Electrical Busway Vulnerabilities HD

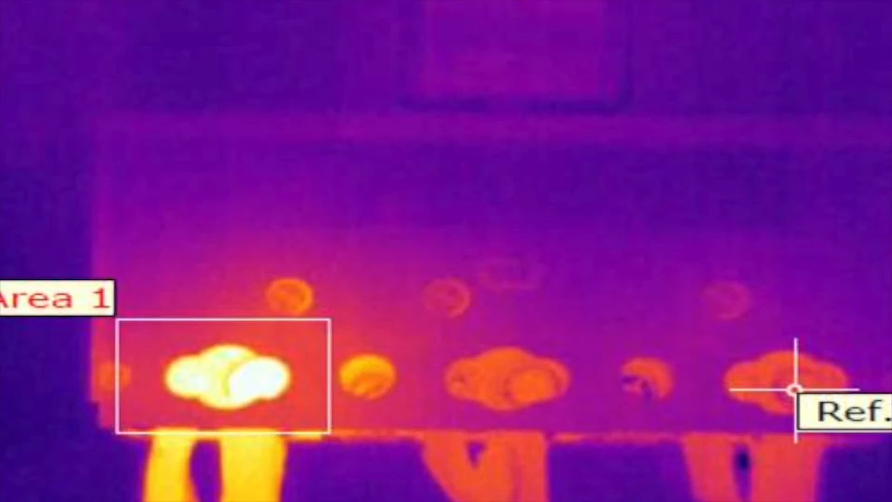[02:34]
After the maintenance is performed on the busway, a thermographic scan should be performed on
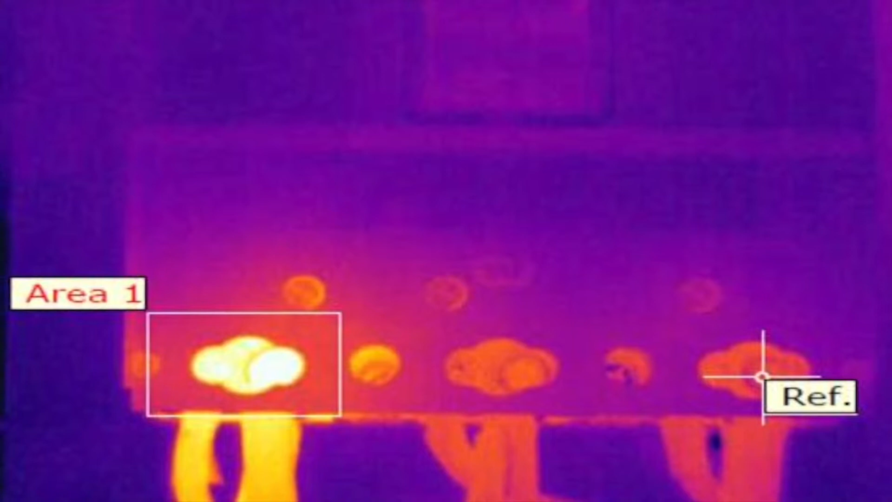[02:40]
the splice joints while the busway is operating under load.